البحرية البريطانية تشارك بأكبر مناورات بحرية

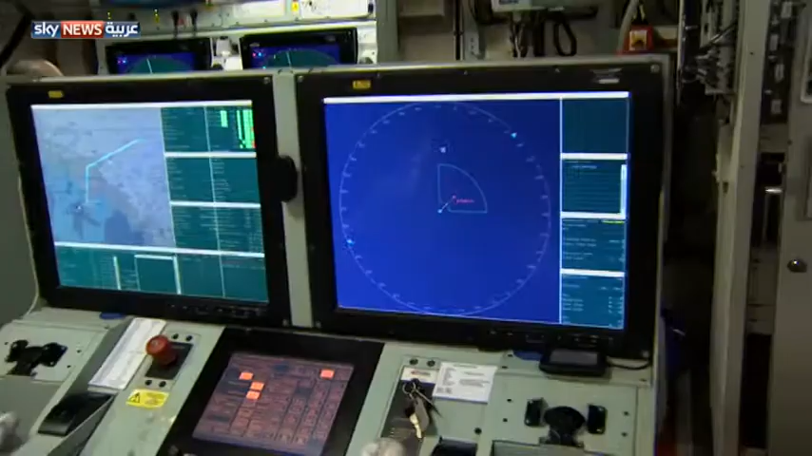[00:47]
هذا جهاز رصد الألغام وهو يطلعنا على تحركات السفينة
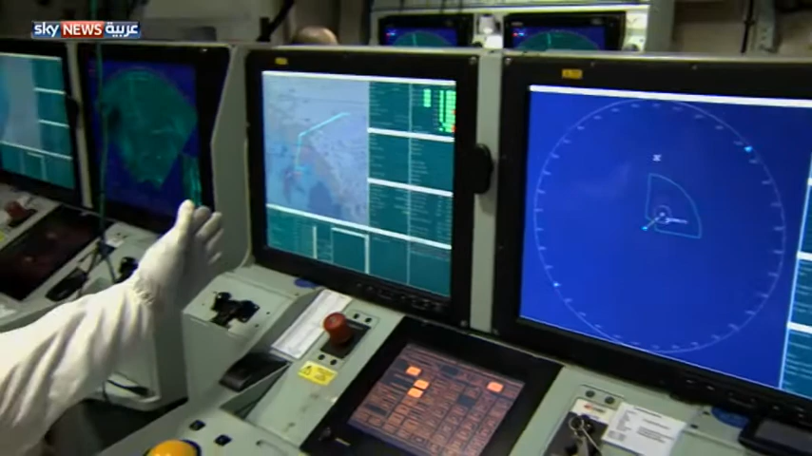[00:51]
وموقعها في البحر على هذه الشاشة نرى جهاز الرادار وعلى الشاشة
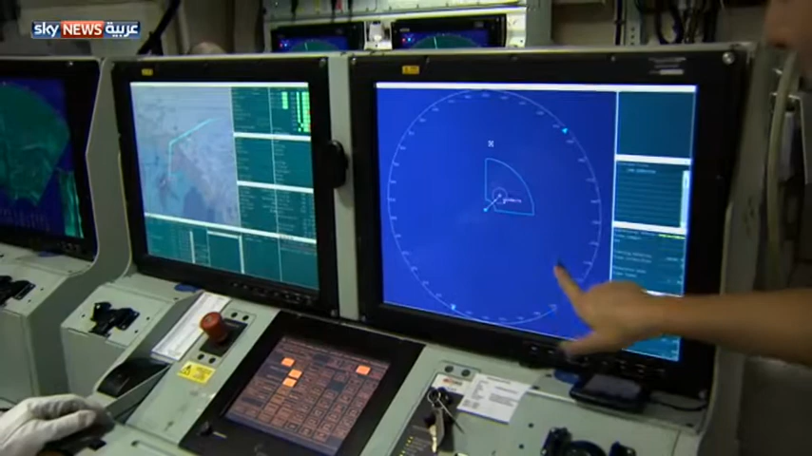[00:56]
الزرقاء نرى الوضع تحت المياه فور رصد أي إشارات على الرادار يستعد البحارة لإرسال هذه الغواصة لاستكمال المهمة